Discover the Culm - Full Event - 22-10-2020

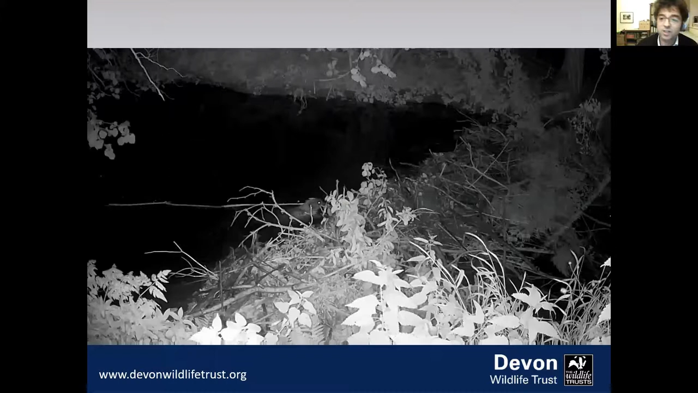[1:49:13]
They are not just a sort of functional item in our landscape that help us and help other wildlife. They certainly do that. But I think one of the things that they do is certainly kickstart interest in wildlife as a part of our landscape and a living, active and changing part of our landscape. And they're also quite fun to watch here, struggling with a big stick to build a dam. OK, I'll leave it there. Thanks very much. Brilliant. Thanks, Ed.